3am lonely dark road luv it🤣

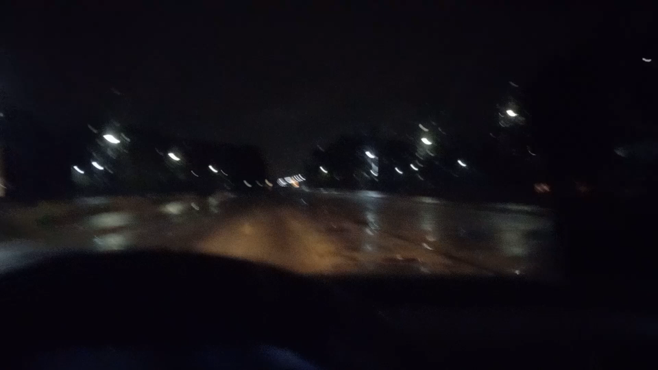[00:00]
uh let me see make this video real quick so we're 2.2 miles away from our stop so y'all see why i like working at the midnight let me see right now it's 3.05 a.m about to drop off this pizza and uh y'all see why i like working at this time why i sound happy at this time because ain't nobody out oh i love this boy oh i love this
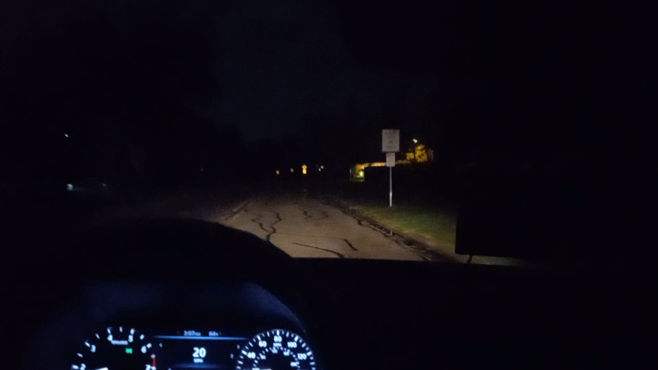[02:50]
they just be like some of them be acting like weird about it like like why are you asking me these questions you know what i'm saying i didn't i'm just delivering this dude's mcdonald's he's asking me uh all these questions like why why are you asking me this but anyway um let me see huh still one mile away from draw we haven't even seen a car yet uh guys we haven't even seen a car yet i